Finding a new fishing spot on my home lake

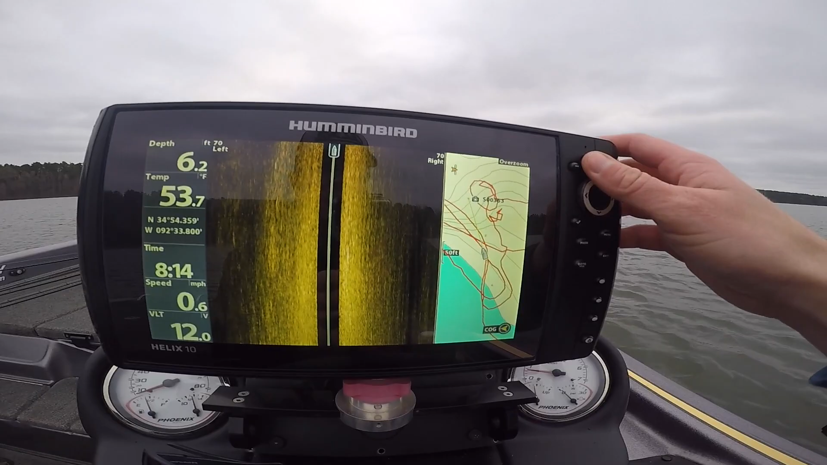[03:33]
On screen: water 53.7°F
So let me fire up the motor. I'm gonna graph over here.
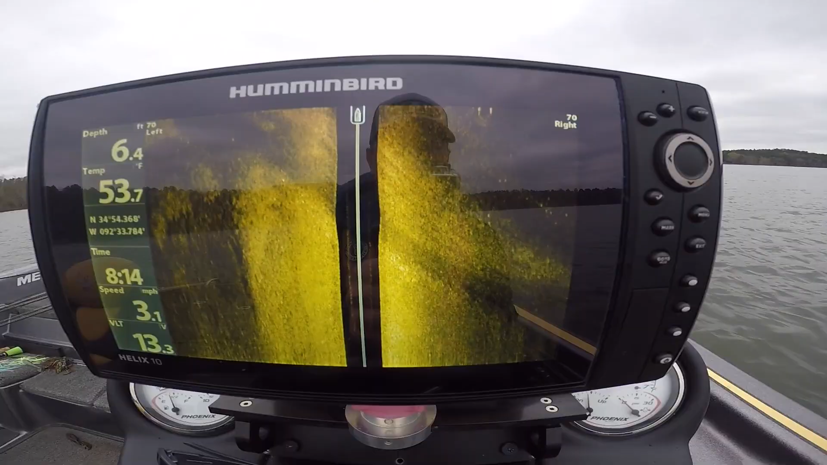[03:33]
On screen: depth 6.4 ft, water 53.7°F, speed 3.1 mph
So there it is, it's coming into view right now.
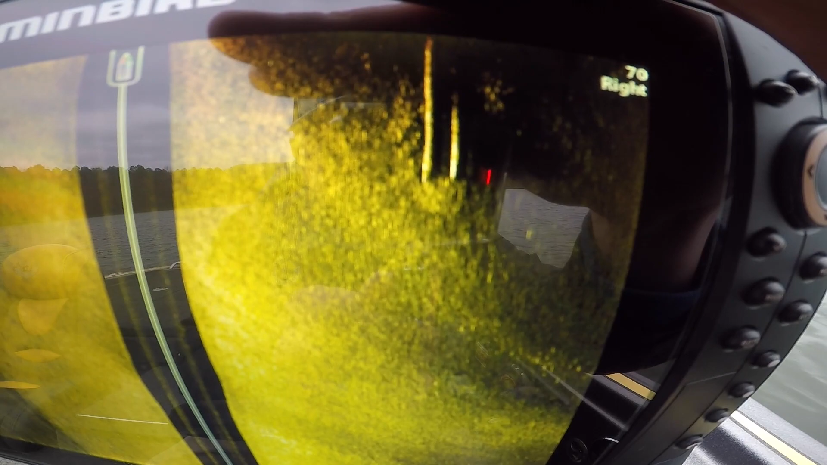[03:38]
You can see that bridge type structure.
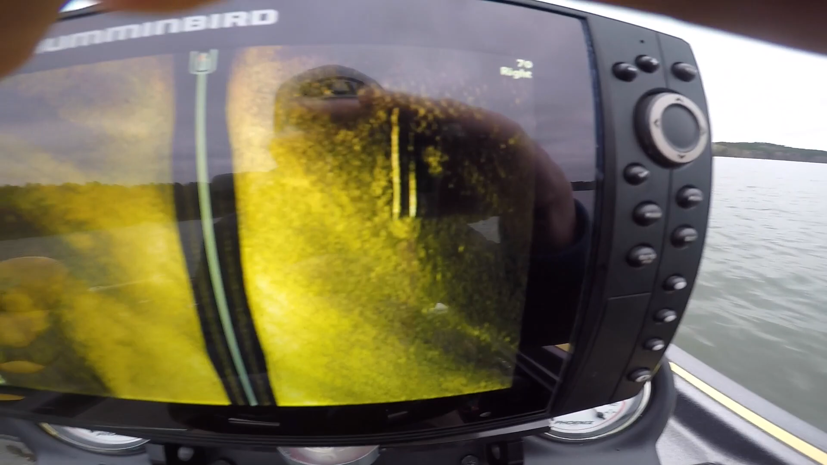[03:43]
It's just like a weird hard object with a bunch of bluegill beds right off of it, which is going to be awesome for the post spawn, awesome for a next week or two when the fish start to pull up there. It seems more heavily. We've got some odd conditions, so quick little thing.
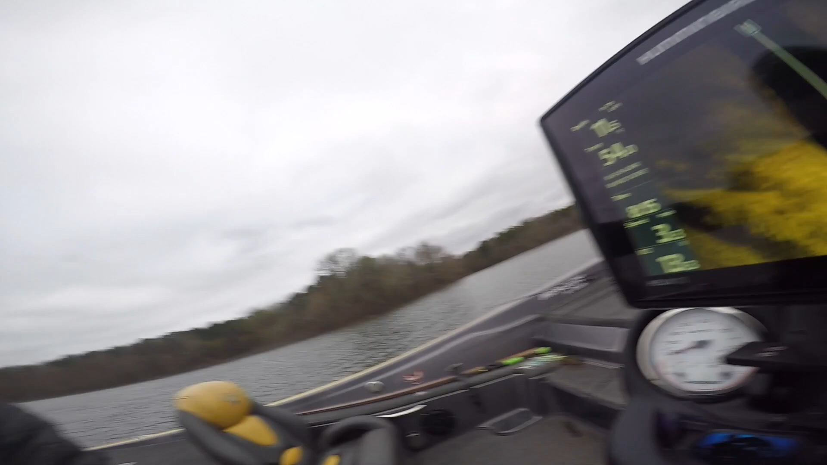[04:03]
Fish this area a bunch, caught some fish in this area before, and I wanted to find something a little bit different,